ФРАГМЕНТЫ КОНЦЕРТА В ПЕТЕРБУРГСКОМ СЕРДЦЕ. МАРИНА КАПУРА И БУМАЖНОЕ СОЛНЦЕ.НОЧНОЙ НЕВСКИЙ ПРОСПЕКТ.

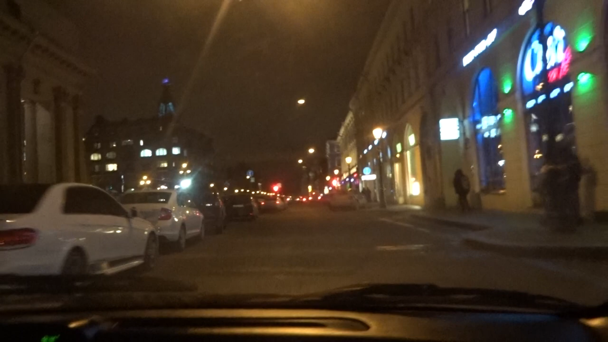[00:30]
Ну, там рядом. Ну, сейчас мы на Невске выйдем, может быть, меньше 300 будет.
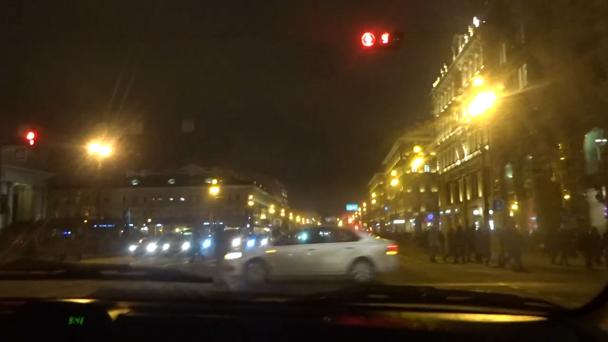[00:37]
Вот мы на Невске.
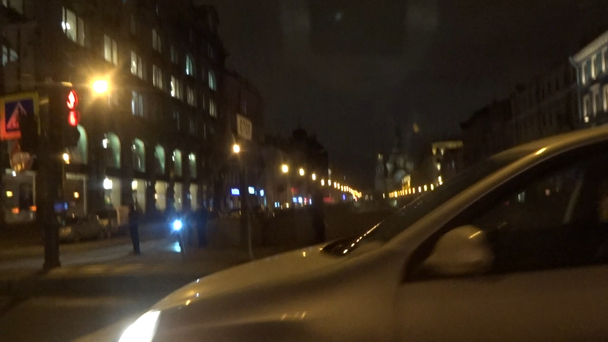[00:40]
Там Исаакиевский собор. Ой, нет, Спас на Крови там был. Там вдали Спас на Крови.
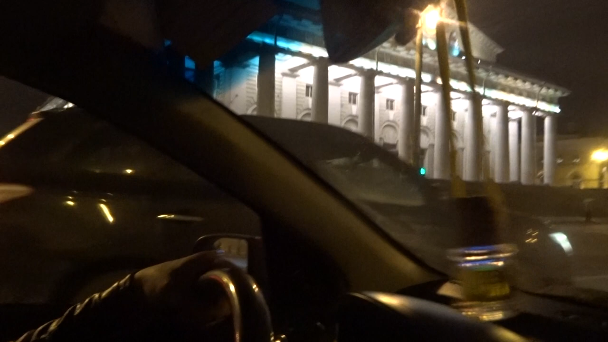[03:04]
А это, наверное, здесь где-то кунсткамера и адмиралтейство. Ну, морской какой-то музей. Смотри, такая вижу, я там прыгаю. Нет, это не здесь. Так, в общем.